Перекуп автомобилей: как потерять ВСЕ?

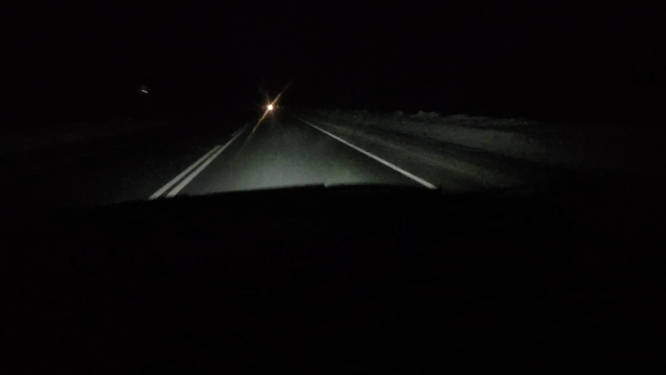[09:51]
Дорога домой была достаточно напряженной. Трасса абсолютно не освещена, но машина ехала без особых проблем. И на том спасибо. Речный слепят.